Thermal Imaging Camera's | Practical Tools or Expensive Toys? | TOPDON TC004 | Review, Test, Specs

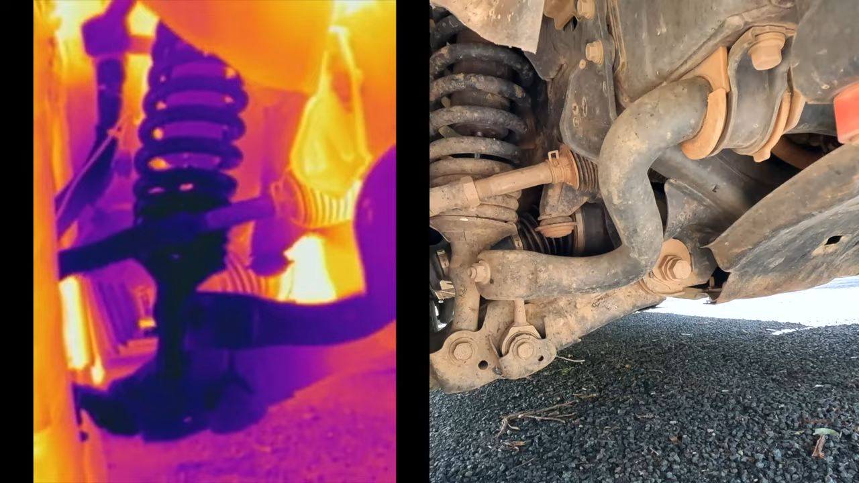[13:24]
Again, any hotspots will be obvious and warn me of excessive friction in the mechanical parts such as differentials, CV axles, joints, upper and lower control arms, steering components, etc.
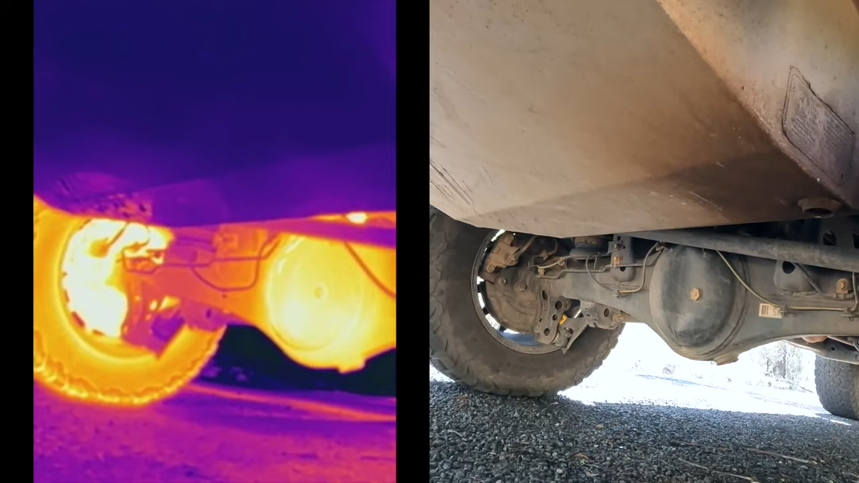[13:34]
They're not only helpful on the vehicle, but I frequently check the temperatures of the camper's brakes and bearings too.
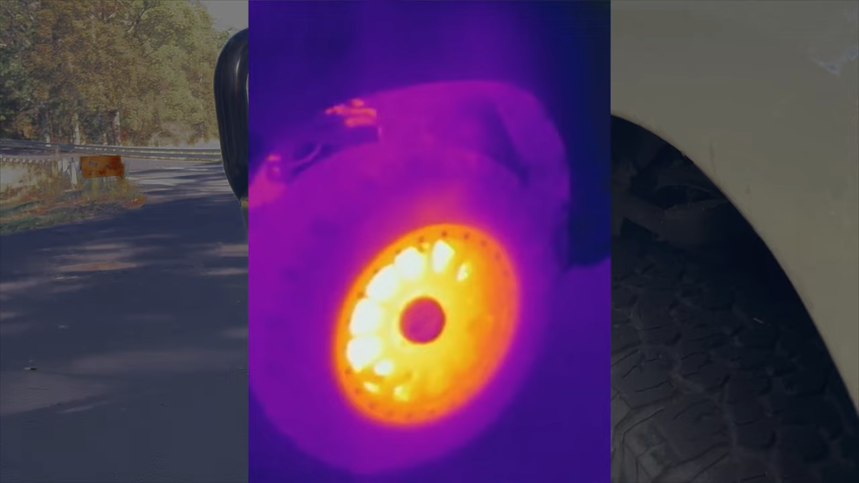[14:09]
The thermal camera shows an extremely hot caliper, in fact measuring at 541 degrees on the disc,
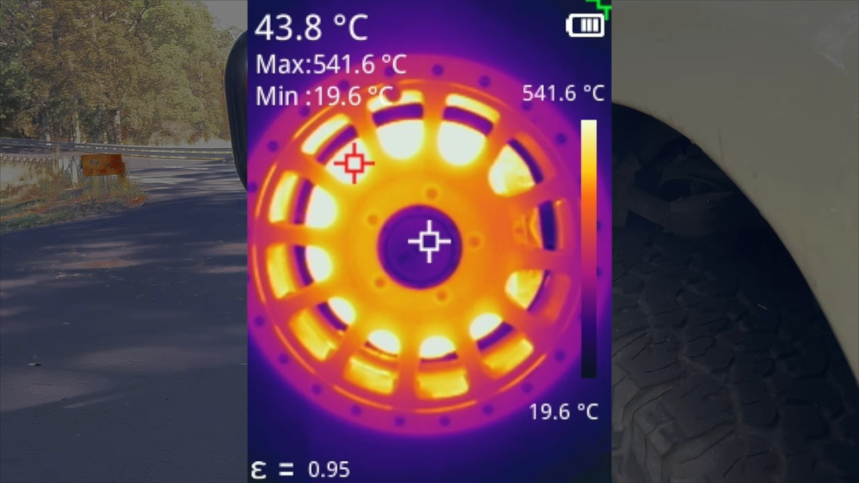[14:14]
On screen: spot 43.8°C, max 541.6°C, min 19.6°C, scale top 541.6°C, scale bottom 19.6°C
which is well over its rated maximum of 350 degrees. Moving down the camper, although the wheels are still showing hot, we have to remember the scale has changed.
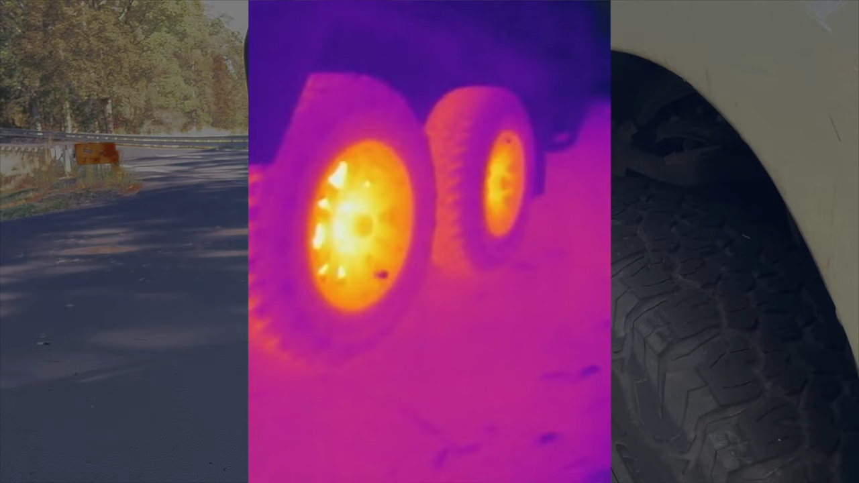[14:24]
These drum brakes are only measuring in at 120 degrees, much less than the Cruiser.
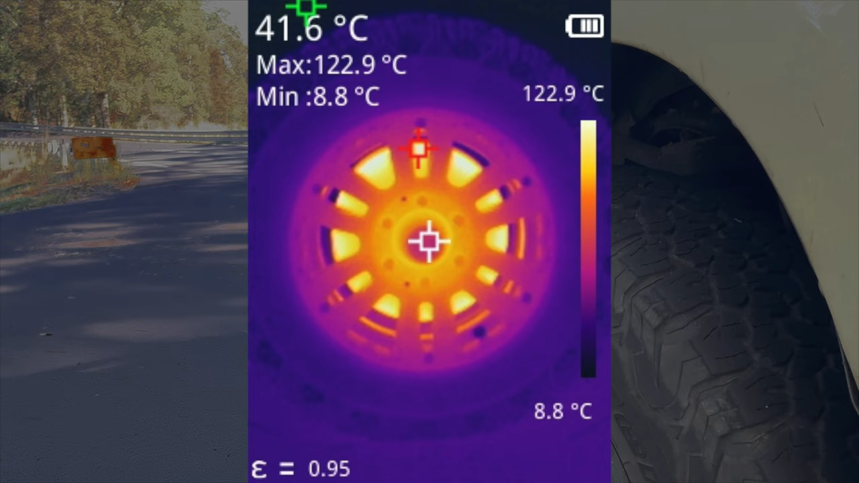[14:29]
On screen: spot 41.6°C, max 122.9°C, min 8.8°C, scale top 122.9°C, scale bottom 8.8°C
Between the visual observation of the vehicle, and the technical data of the thermal camera,
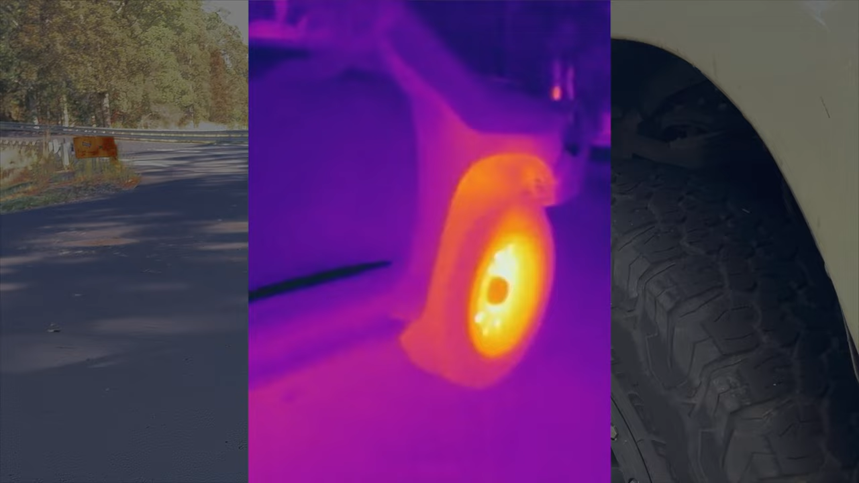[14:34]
we can easily determine that more trailer bias was required, and probably new brakes on the front of the Cruiser now.
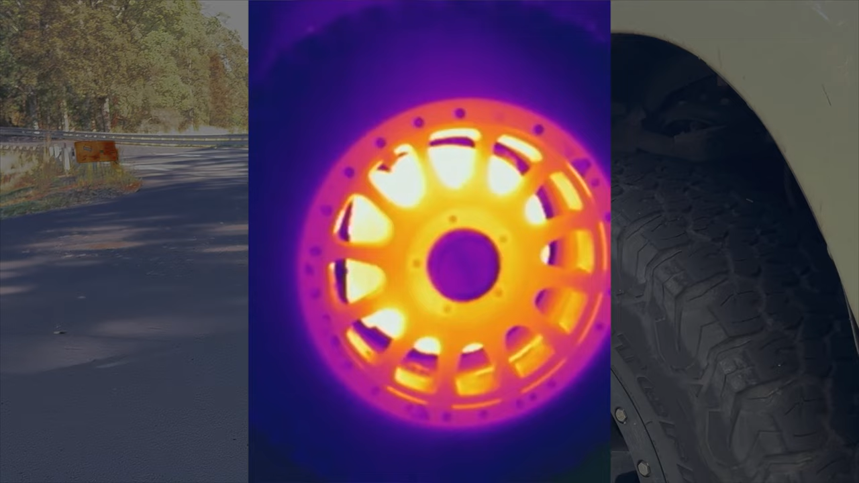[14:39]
We can obviously use this in the engine bay of the Cruiser too. This is a sped up image of the Land Cruiser engine idling from cold to full operating temperature. Here we can see the different parts of the engine heat up, and heat from the combustion chambers dispersed throughout.
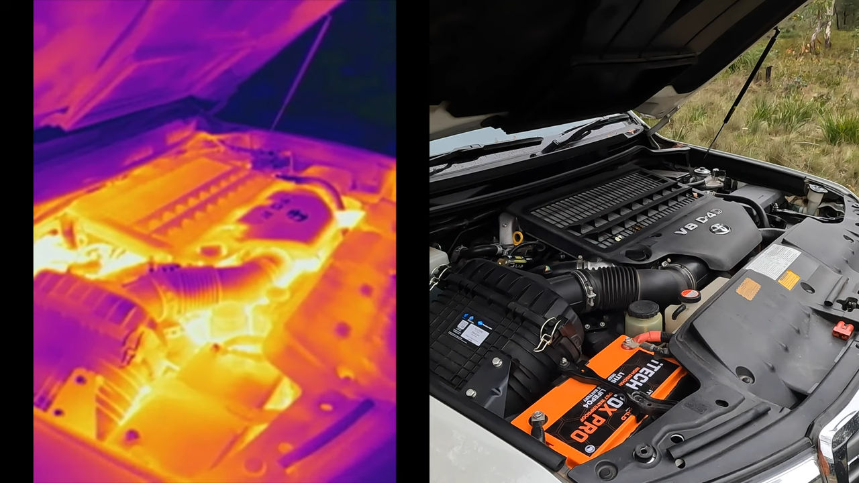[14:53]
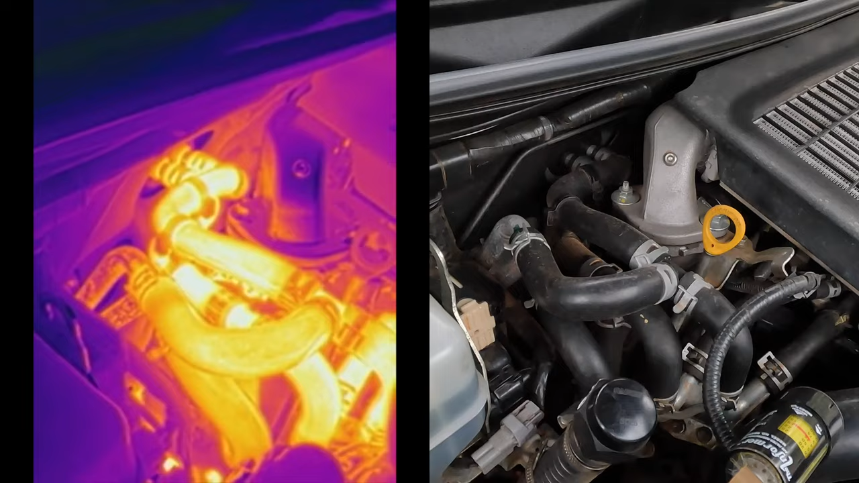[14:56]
We can move the camera into certain locations to observe the coolant pipes to ensure our cooling system is free flowing and all the pipes are free from obstructions.
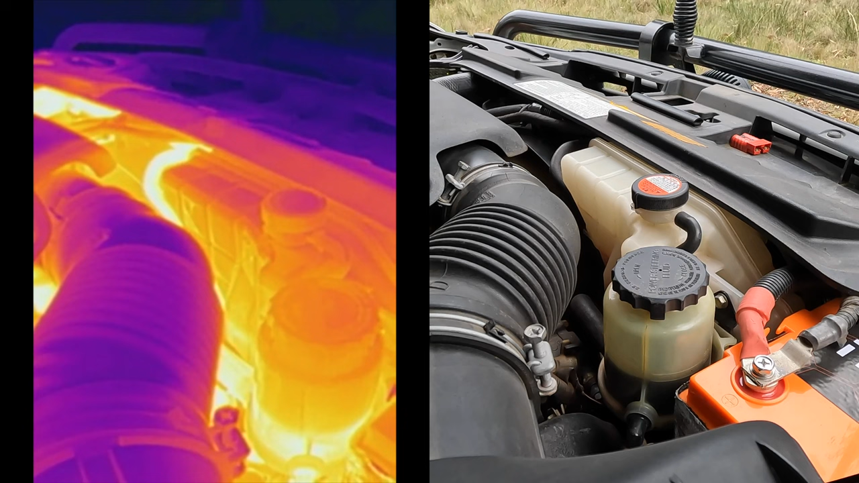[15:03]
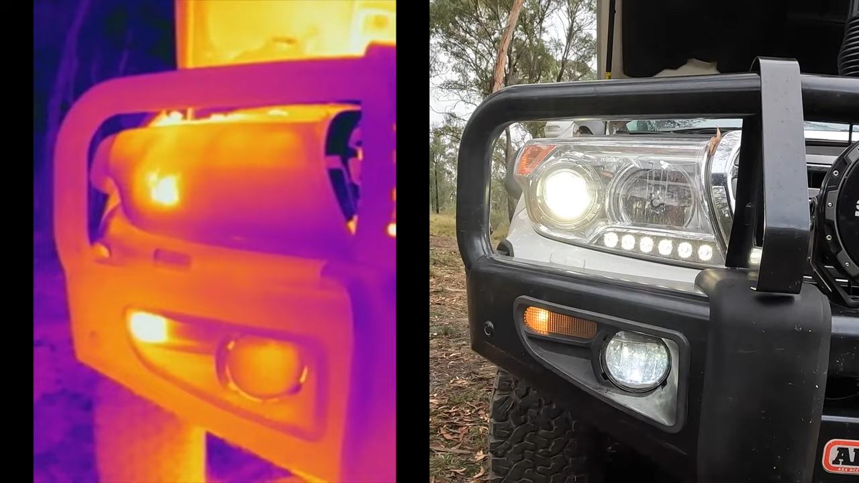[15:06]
We can see some of the electrical components generating heat in the form of their headlights and the park lights.
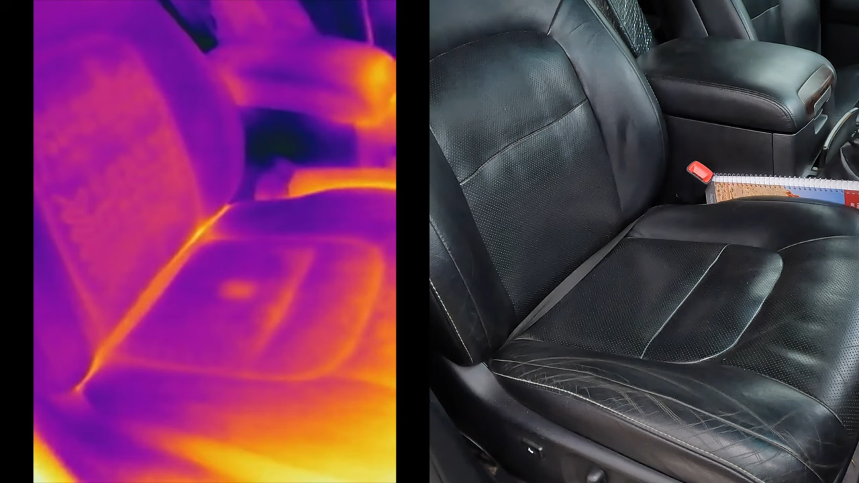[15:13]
So what if your electric seat heating elements were not working correctly? Well, with this, we can see it all.
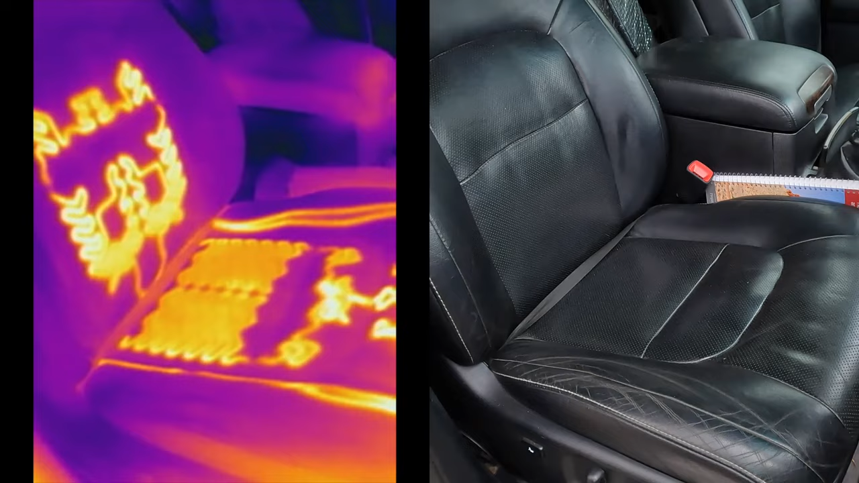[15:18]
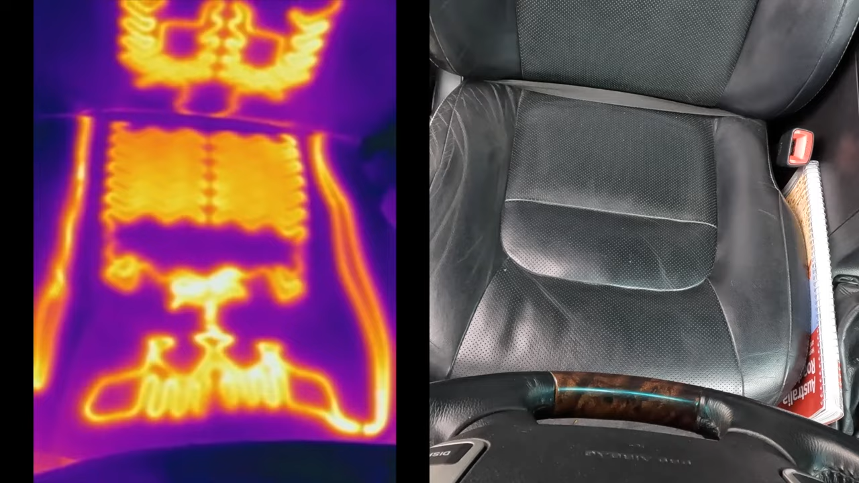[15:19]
We can see exactly where those elements run, and note that they are all working correctly.
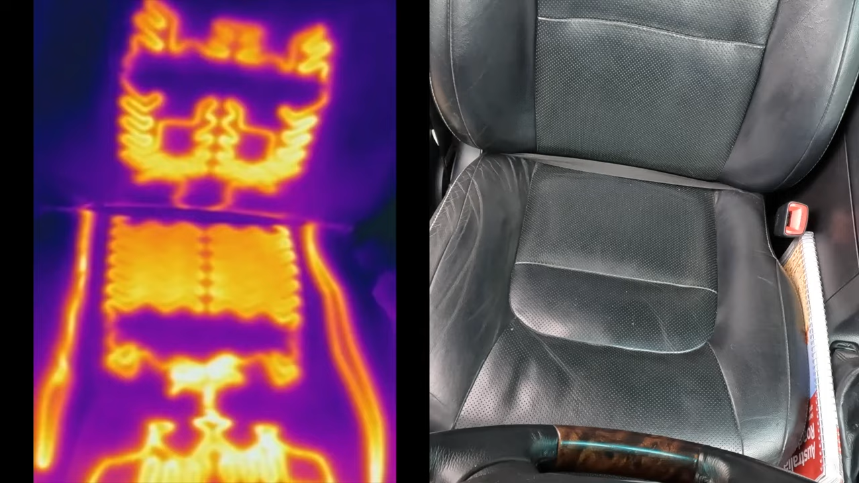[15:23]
Moving on, secondly, and very popular with these thermal imaging cameras is mechanical and electrical diagnostics.